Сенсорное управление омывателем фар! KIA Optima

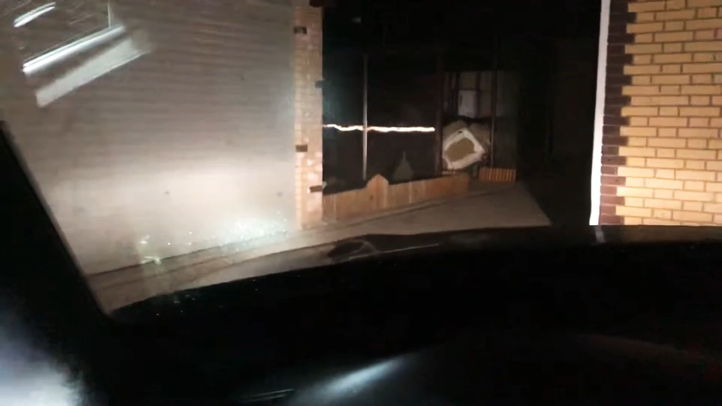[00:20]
убирая ручку, все перестает работать. Вот, видите, машу, колени, ничего не происходит,